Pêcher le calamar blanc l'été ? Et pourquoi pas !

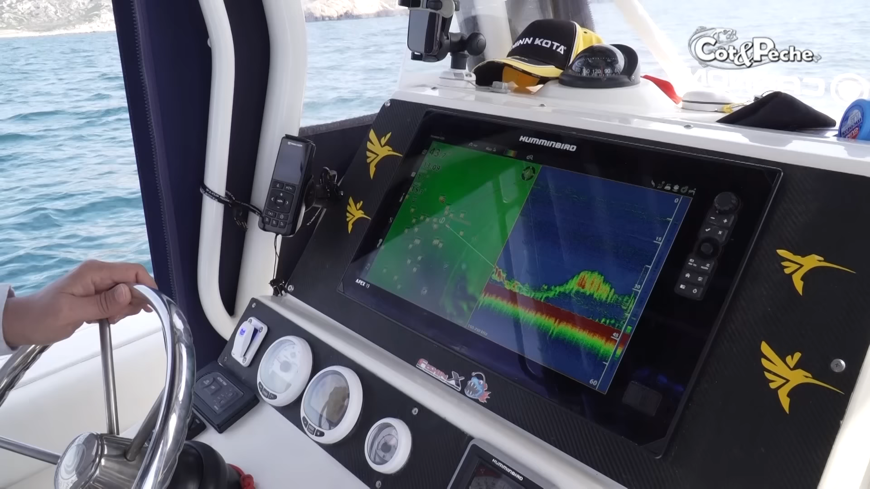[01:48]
Là, en fait, j'ai ma cartographie pour me situer. Et là, ici, j'ai ma détection des fonds.
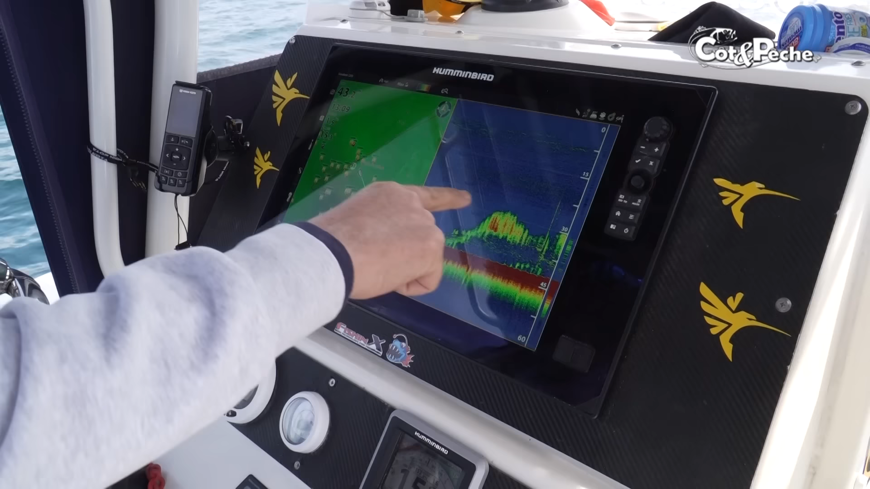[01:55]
Donc là, on a une boule de manges et en fait, on voit nos calamars, normalement, qui sont en dessous. Et on les reconnaît à travers les petits traits avec une espèce de petite queue.
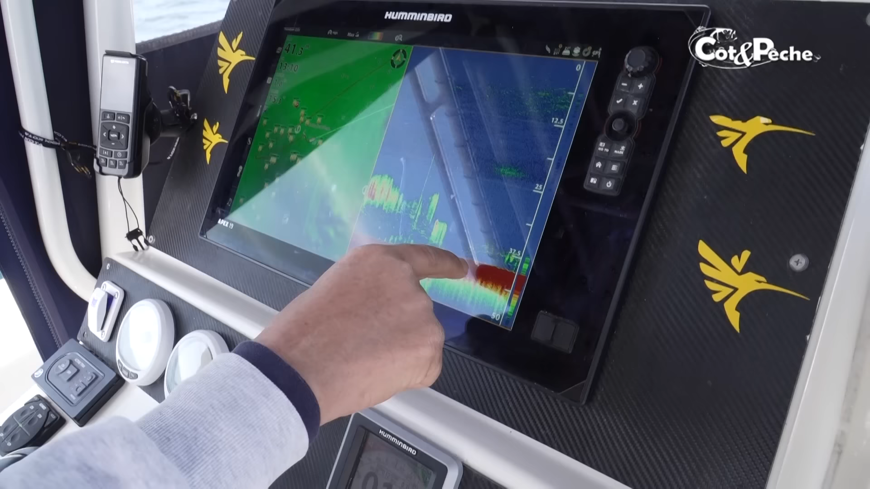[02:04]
Ça fait ça, en fait. Tac, tac, ou de temps en temps, c'est un petit peu plat avec quelque chose qui redescend à l'arrière.
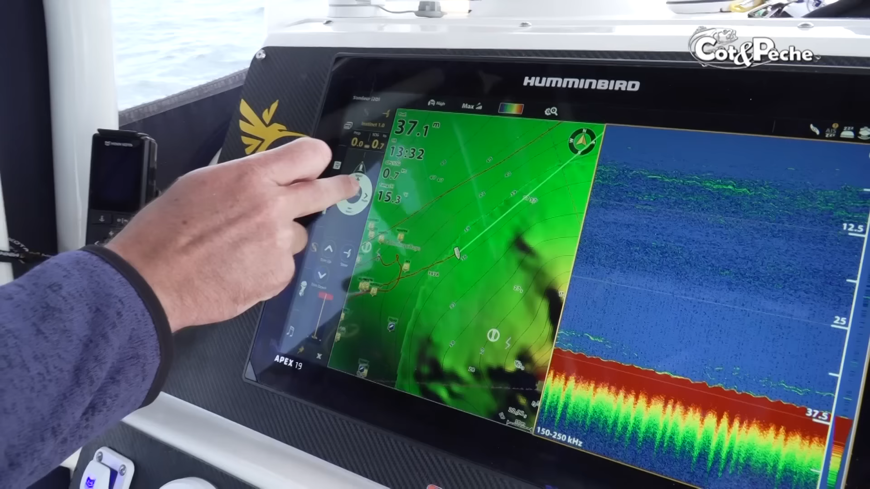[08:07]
Donc je vais pouvoir le faire tomber gauche, droite et jouer sur la vitesse. Nous, ce qui va nous intéresser dans notre cas, c'est que vu qu'on a vu les calamars, on a l'option de backtrack.
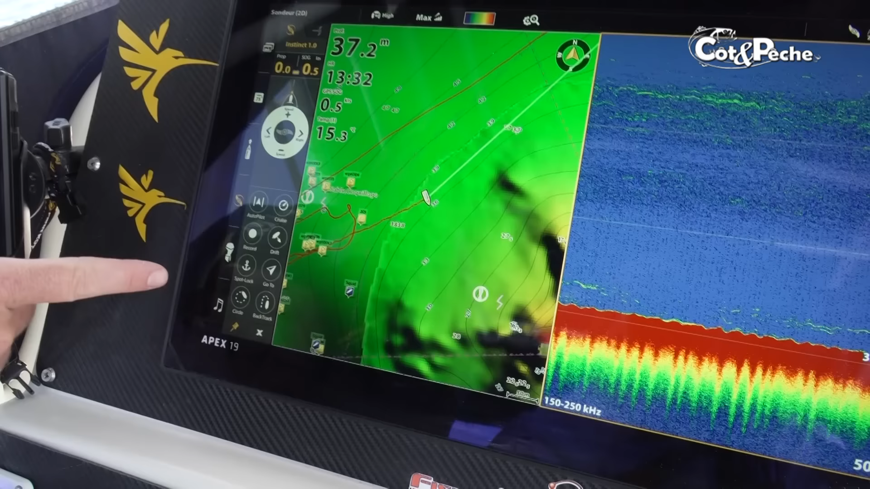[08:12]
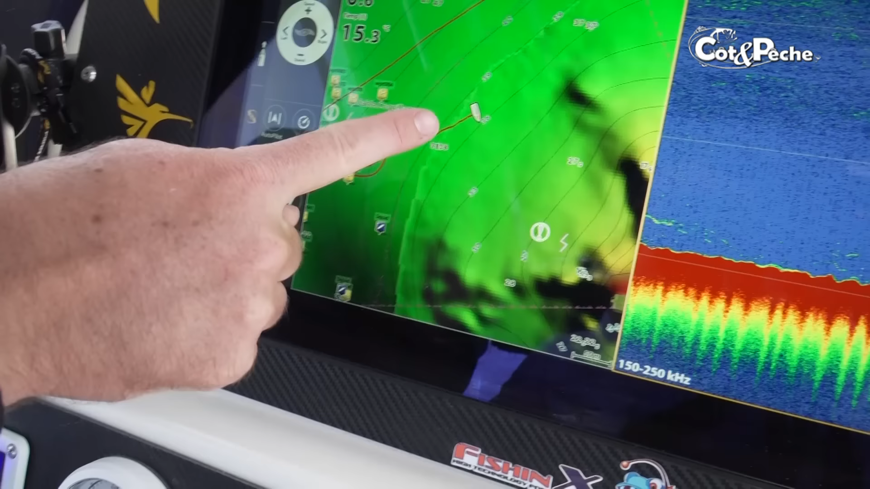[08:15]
Backtrack, ça va nous permettre de reprendre notre dérive. Donc j'active la backtrack. On voit qu'il y a un trait qui est dessiné.
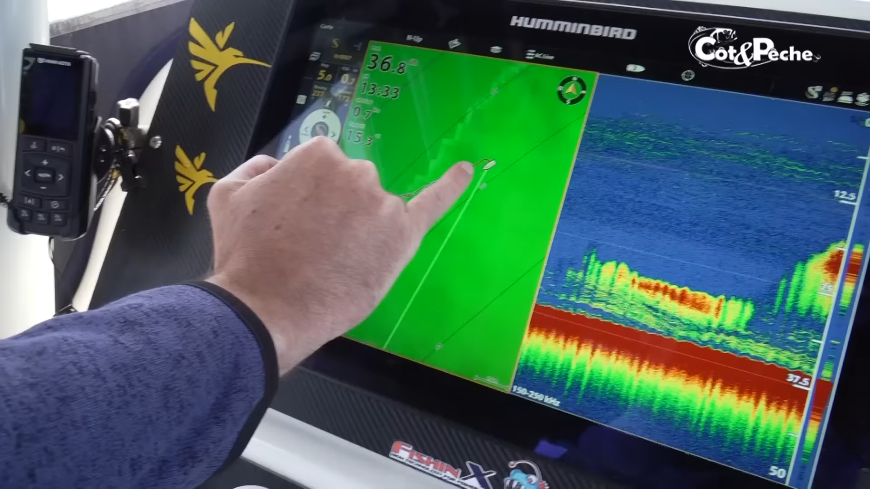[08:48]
On voit notre trace qui est là et on a le moteur qui est en train de revenir sur la trace pour la reprendre.
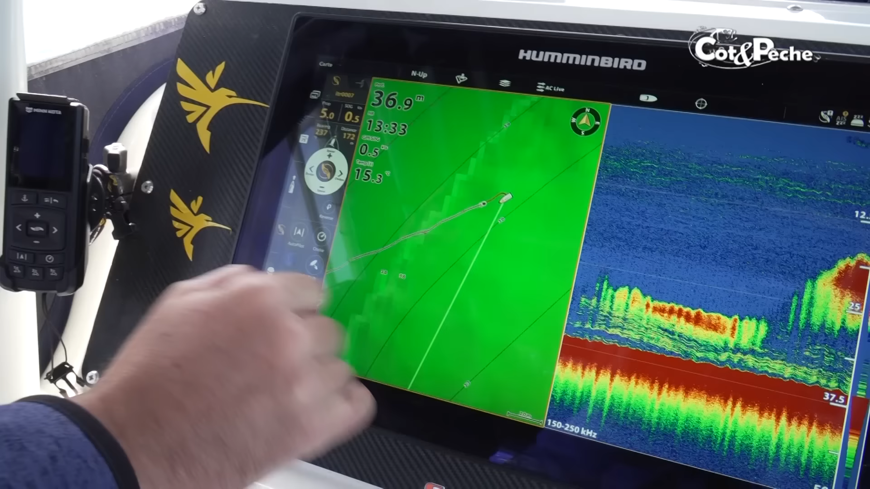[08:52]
Et en plus, si on regarde sur le sondeur, en effet, on reprend, retrouve notre vie.
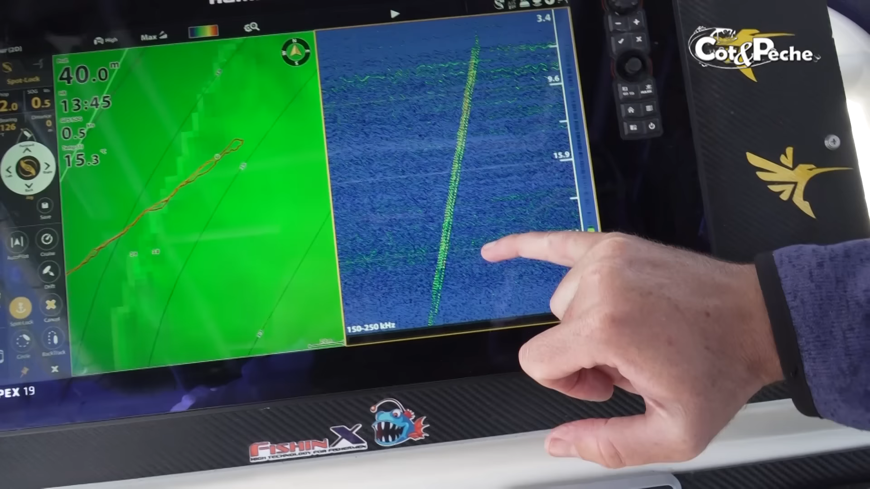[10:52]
Damin, je suis sûr, il a quatre surlites sur son montage. Une, deux, trois, quatre. Donc forcément, si on arrive à avoir les surlites, c'est qu'au-dessous, on arrive à avoir les calamars.
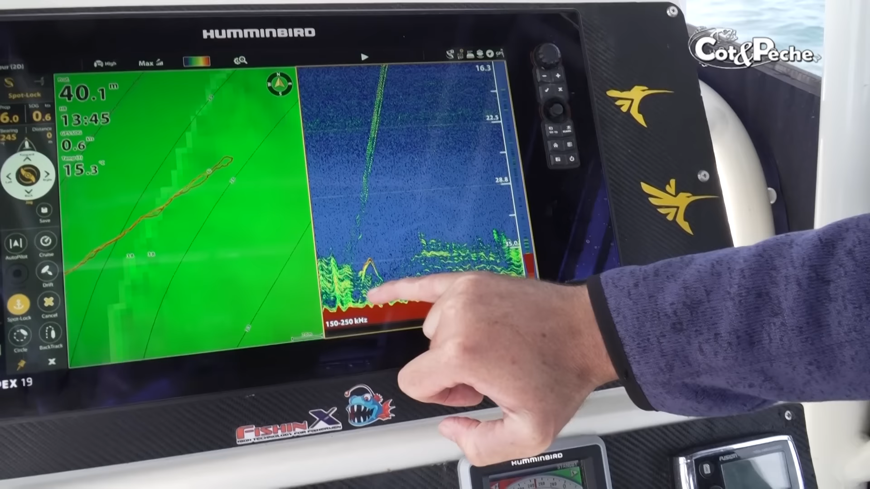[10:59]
Et là, c'est celui-là où on a eu peur que la mine se fasse manger. C'est ce poisson qui est sorti du fond. Sûrement un thon qui est monté voir. Mais là, on voit bien, un, deux, trois, quatre. C'est nos quatre surlites avec le calamar qui remontent. Et là, ça, c'était notre banc de calamars.
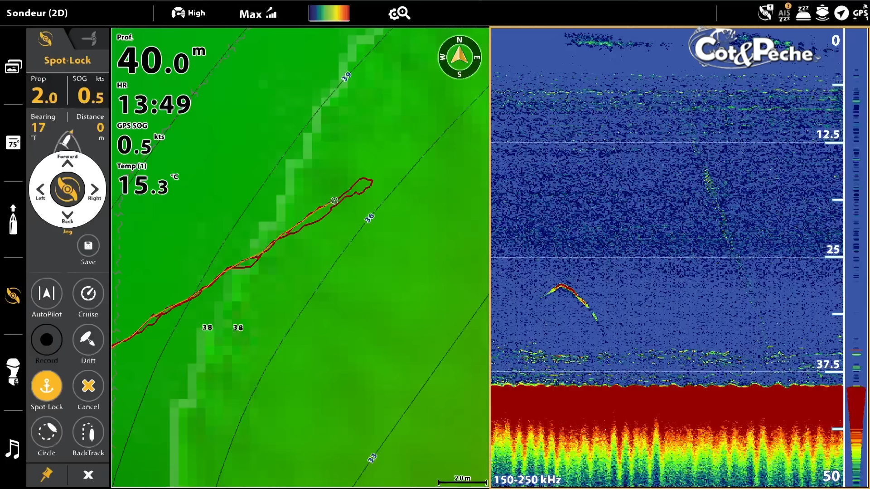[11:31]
On screen: depth 40.0 m, water 15.3°C, speed 0.5 kn
Voilà, il est 13h49. Et ça continue à marquer au sondeur. On est en plein milieu de la journée.